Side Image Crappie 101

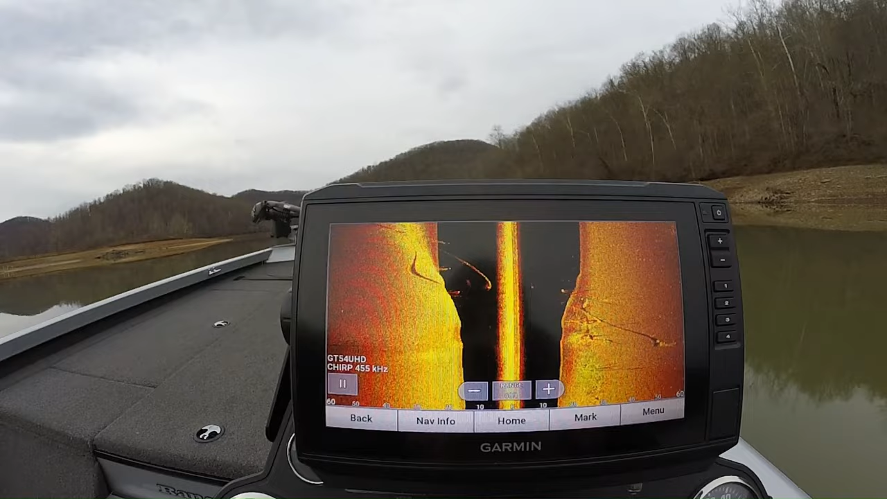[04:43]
burnsville and bulltown it feeds the campground and uh feeds uh curry ridge in the campground here at burnsville you can see the water line coming clear across that's kind of a unique little thing here at burnsville lake here you can see it coming back around just something that uh just a little bit unique to this lake that's the main water line that goes between uh burnsville between the dam and the campground up here and then it runs up in peach curry ridge